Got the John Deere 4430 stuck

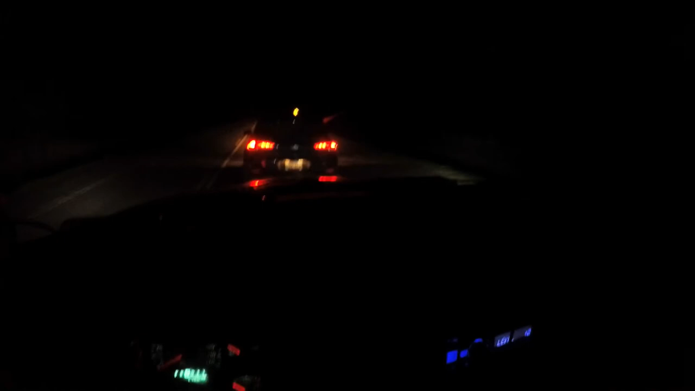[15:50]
So Melissa's towing me back to the farm with her car. We've got the mighty Hyundai Tucson pulling my Ram 3500. All right, we made it back to the farm. Melissa's little car pulled me all the way. I don't know how many miles.